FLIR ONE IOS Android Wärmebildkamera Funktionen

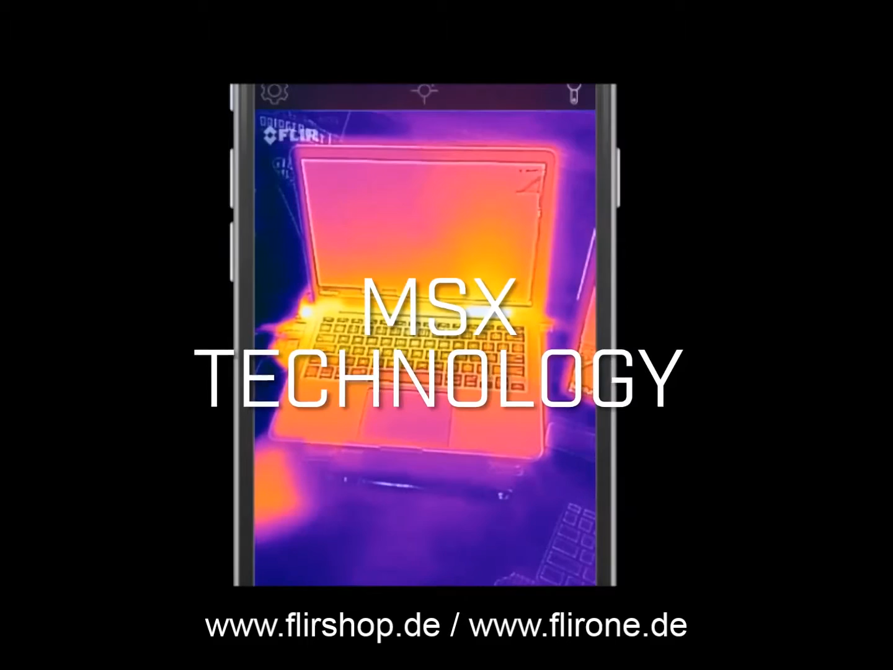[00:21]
MSX gives your images more detail and context than you would get from the thermal image. Keep in mind, MSX requires light to work and should be at least one meter away from the object you're looking at for optimal alignment.
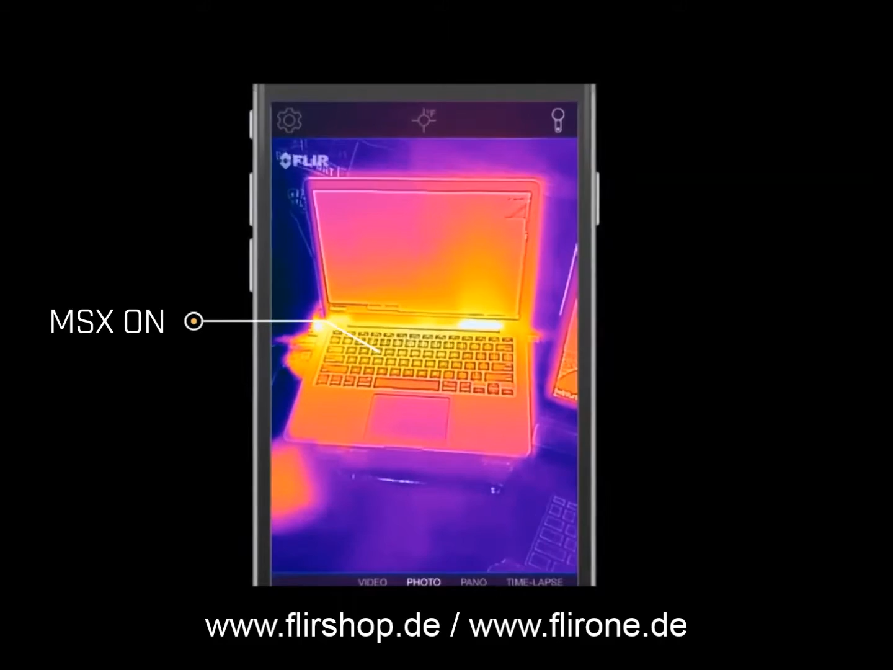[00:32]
At the bottom of the screen, you'll find the ability to snap an image,
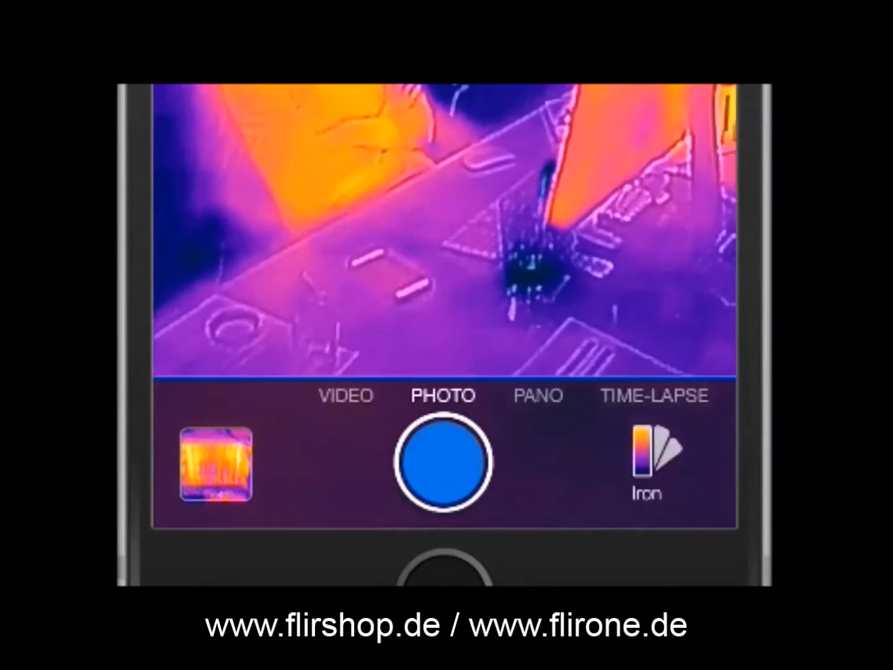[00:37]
or if you'd like, slide the switch to the video setting and start capturing video.
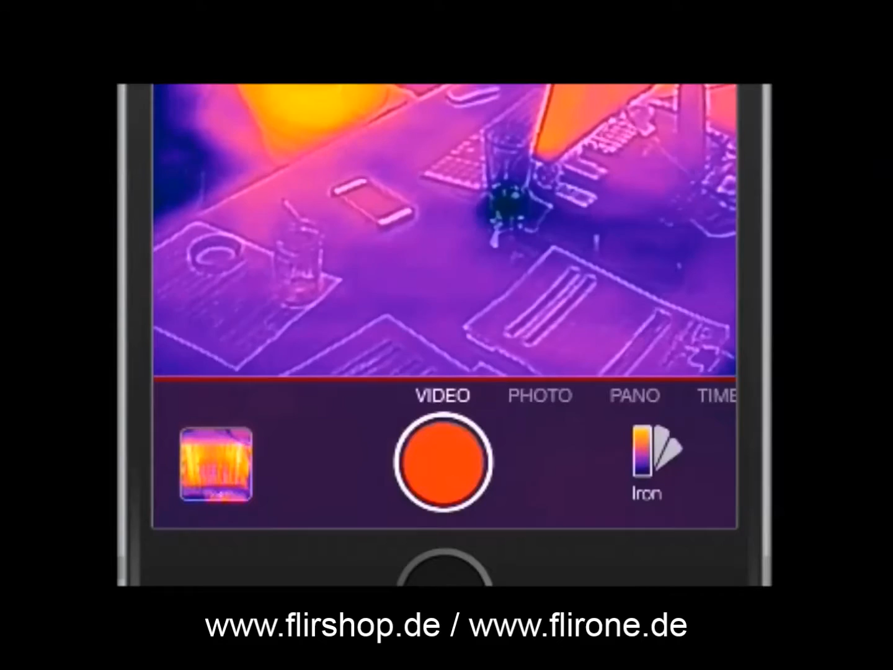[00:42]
Tap on the icon in the upper left for further settings and functions, such as turning on your camera's flashlight to increase MSX functionality in low-light situations.
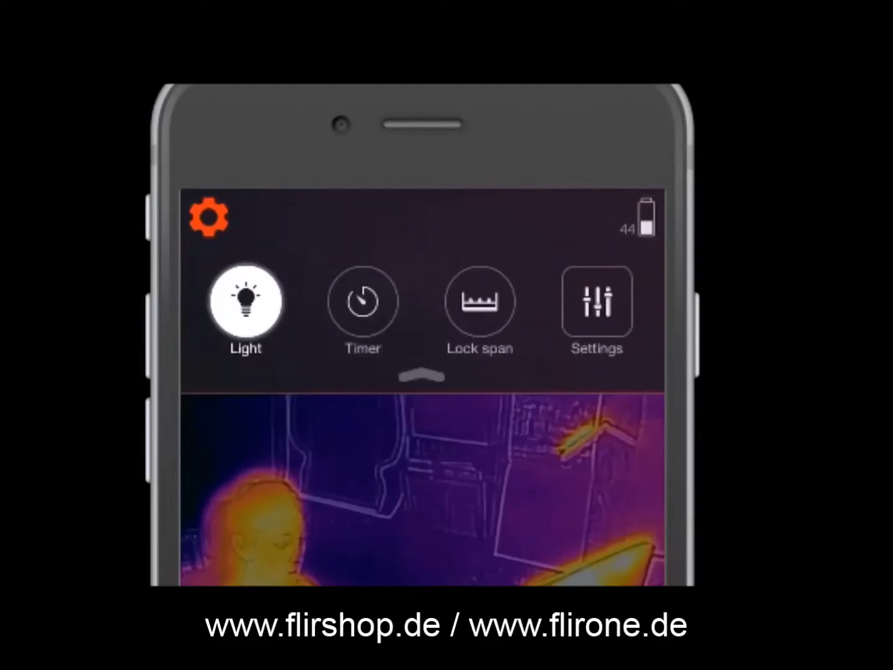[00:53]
To turn your spot meter on or off, tap the target icon located at the top of your screen.
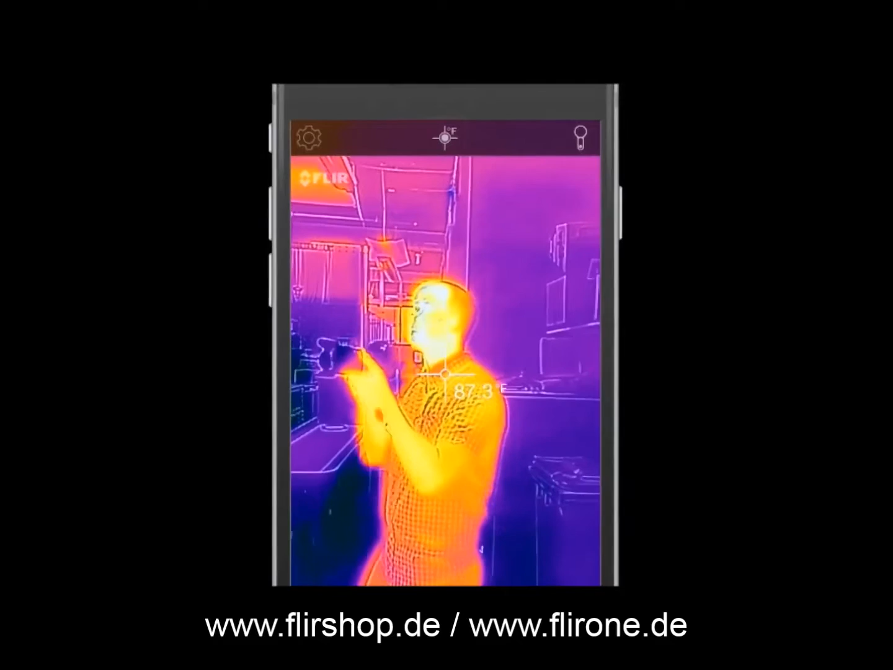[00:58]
If your alignment is off, you can manually recalibrate by pressing and holding your finger on the live image.
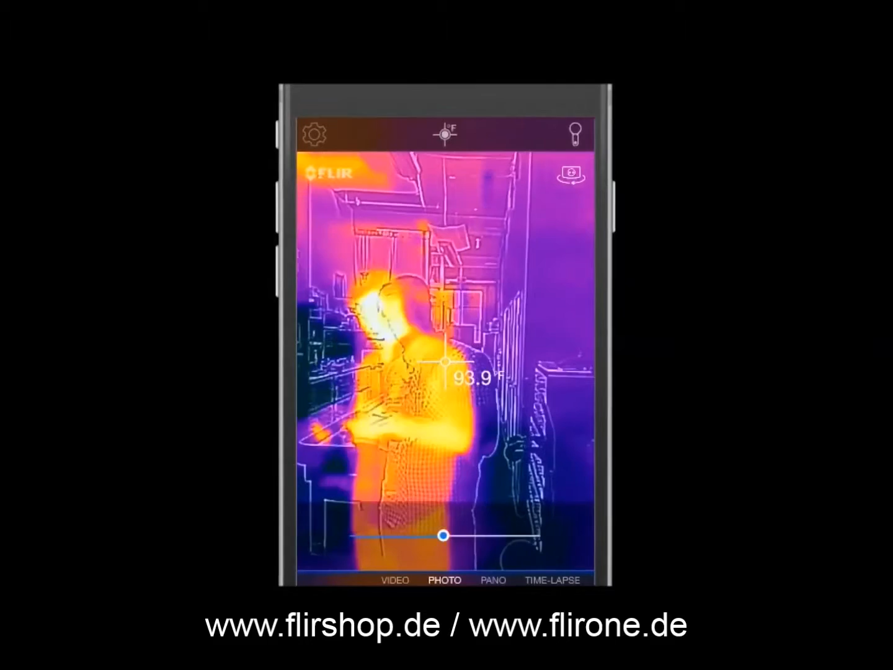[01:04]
Once the bar appears, use the slider until the images are properly aligned.
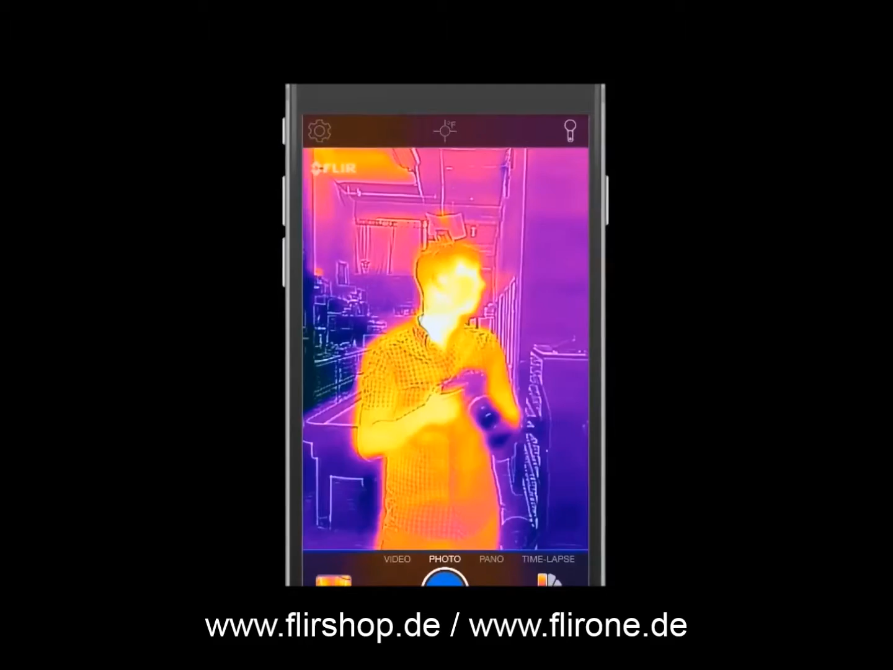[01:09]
Whether you're taking a still image or video,
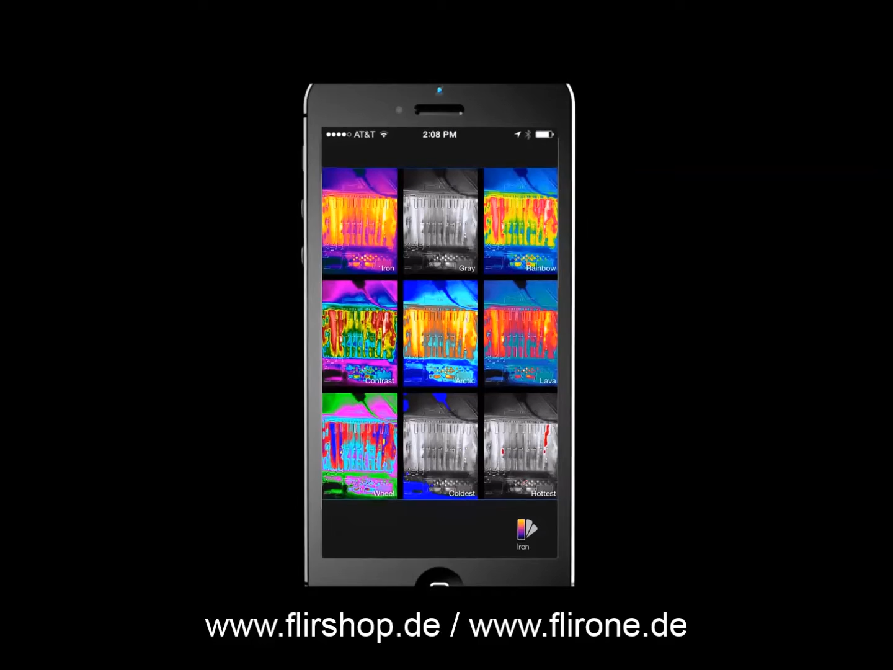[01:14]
you can select from many different color palettes at any time by simply swiping the screen left or right.
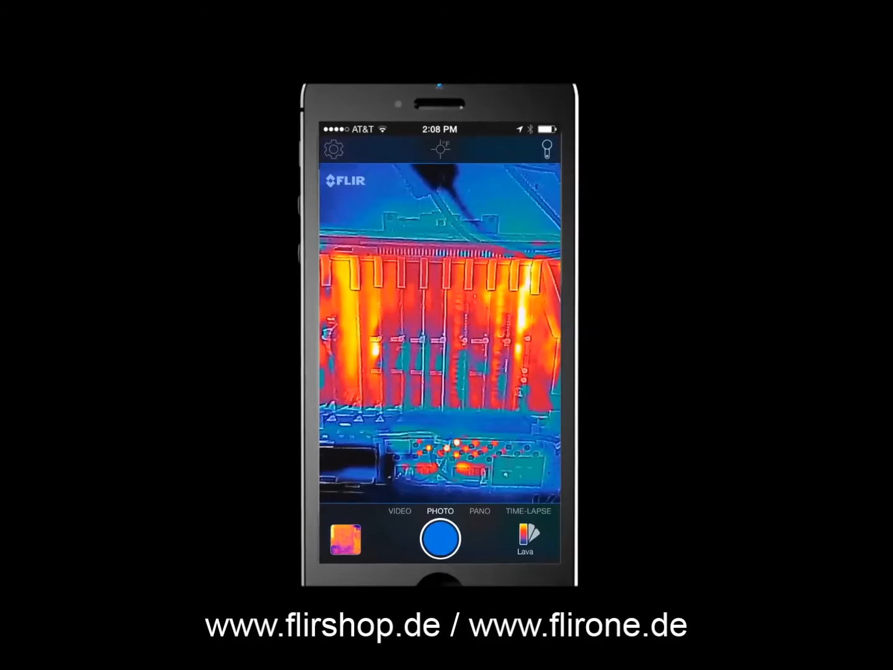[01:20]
For scenes with low heat contrast, like a wall with missing insulation or a leaky roof, the lava palette helps by using colors to show varying temperatures.
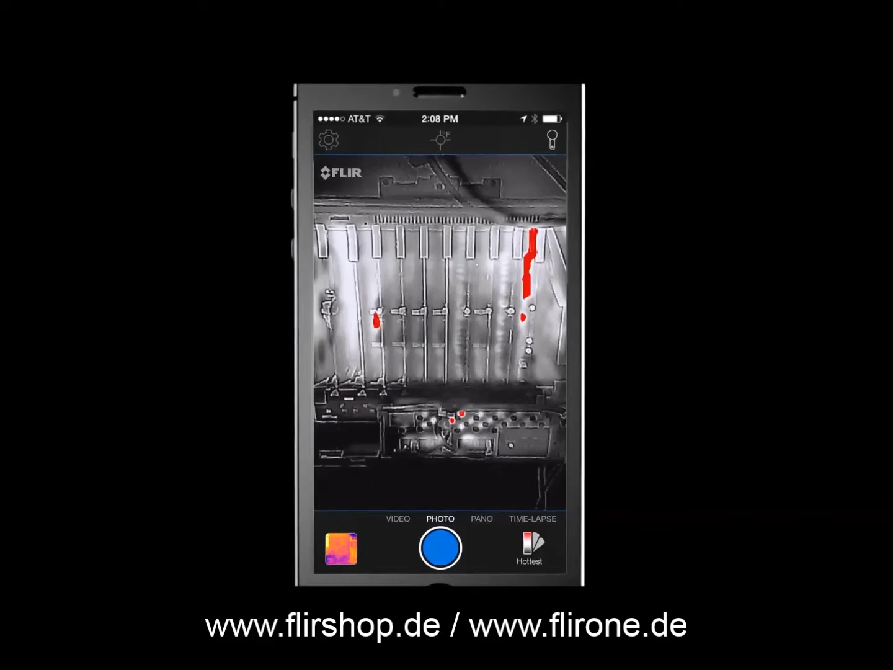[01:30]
The hot and cold palette simply intensifies the hottest and coldest places in a scene. It calculates the total temperature contrast in a scene and colorizes the hottest parts in red and the coldest parts in blue.
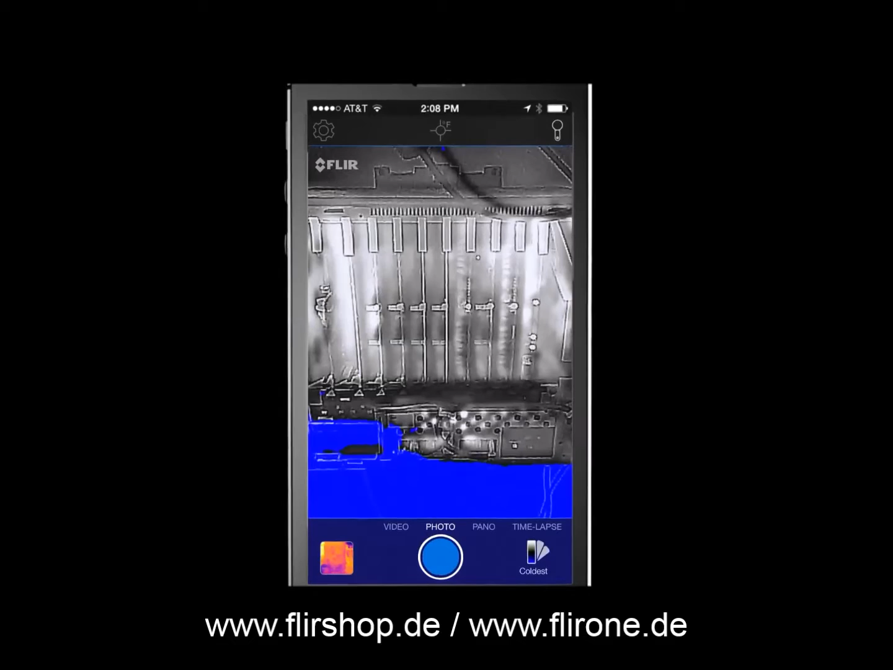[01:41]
Now let's say you have a high contrast scene. The iron palette uses select colors to show
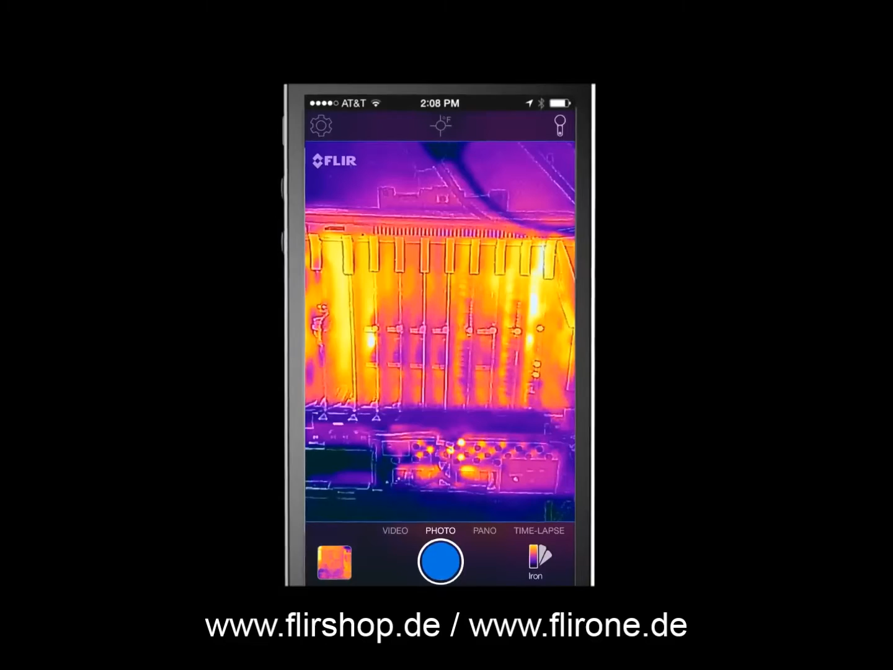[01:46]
the rich varied temperatures of a scene without overwhelming your eye with too much color.
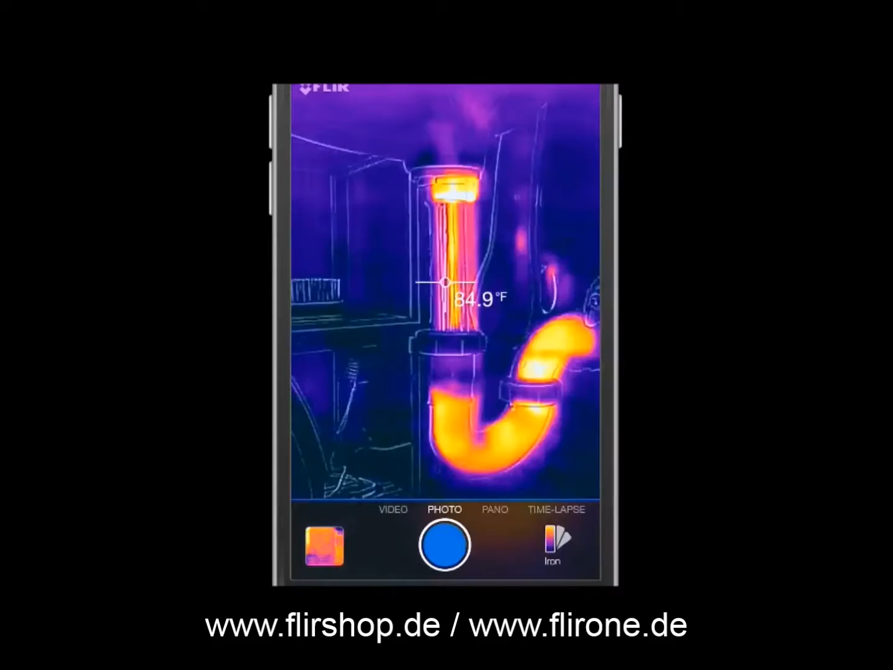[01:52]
On screen: spot 84.9°F
After you've captured an image or video, you can retrieve it from your FLIR-1 by clicking the thermal photo located in the bottom left corner of your screen.